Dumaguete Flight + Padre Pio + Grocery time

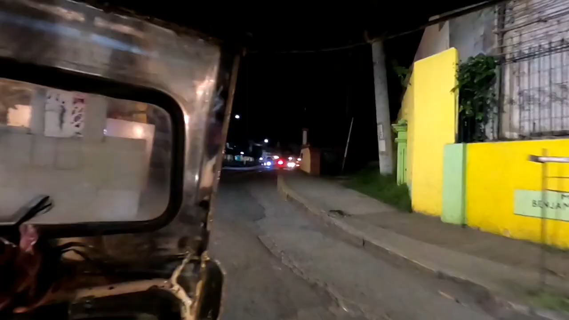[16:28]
Ganito nga pala itsura sa bayan kapag gabi. Diba wala nang katao-tao. Kaya hanggang dito na lang.